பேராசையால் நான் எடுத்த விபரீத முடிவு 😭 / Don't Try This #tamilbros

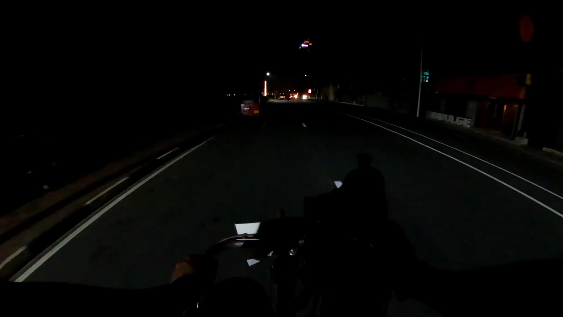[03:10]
போர்ட் சிட்டியில் கமரா வீக்கு தெரியும் ஒன்று தெரியல, ஏனென்றால் பெரிட்டு காரணி போய் கொண்டு இருக்கிறேன்.
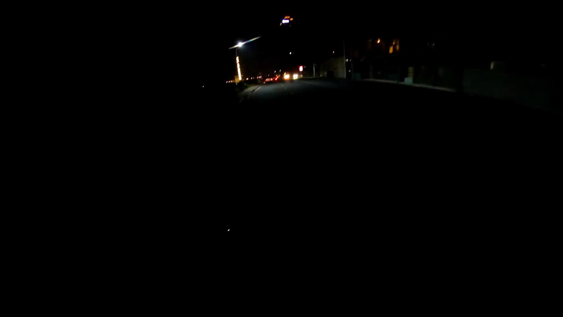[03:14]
நான் யாரும் கமரா வீக்கு பெருசாக தெரியாதுன்னு தான் நினைக்கிறேன். ஏன் நான் இந்த 11 மணியை தேர்ந்தெடுத்தேன் கேட்டிங்கன்னா இந்த டைம்லாம் பெருசாக ரெண்டு கொழும்பில் க்ரௌட் இருக்காது,
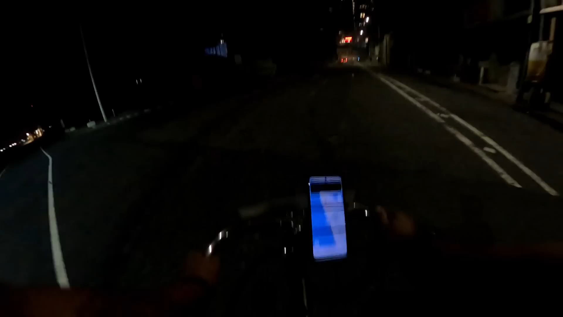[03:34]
இடைய கிடைக்கல பார்த்தீங்கன்னா சின்ன சின்ன பள்ளங்களும் இருக்குது.
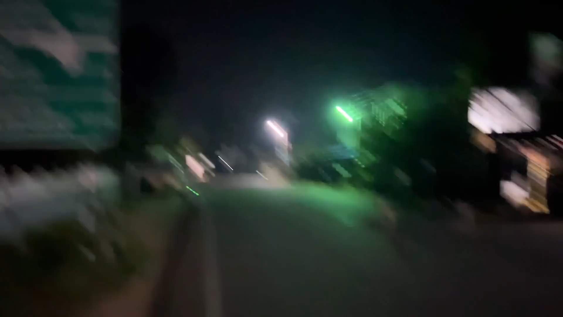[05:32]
குருநாகல் 69.8 கிலோமீட்டர், அதாவது கிட்டத்தட்ட 70 கிலோமீட்டர். ஆ யாழ்ப்பாணம் ஸ்ரீலங்கா. ஆ ஸ்ரீலங்கா, அரௌண்ட் ஸ்ரீலங்கா.
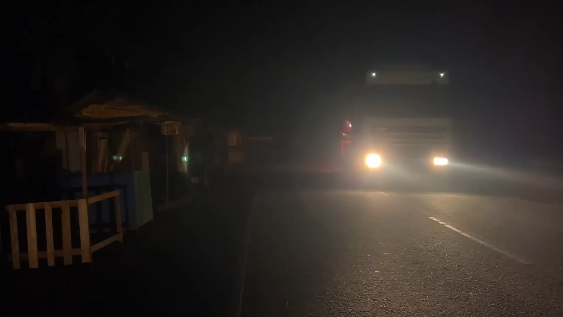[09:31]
வடிவாக தெரியலை என்ன வேறு ரோட் ரெண்டு, ஆனால் காடு மாதிரியே இருக்குது வேறு.
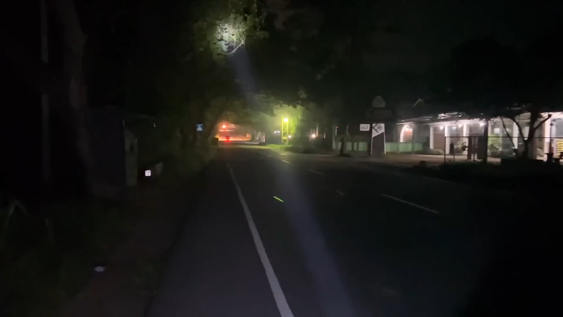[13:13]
எப்போ ஏற்றம் போக வேண்டியிருக்குது. அதாவது அந்த குன்னால் நடுவுக்கான இருக்குது வேறுங்க.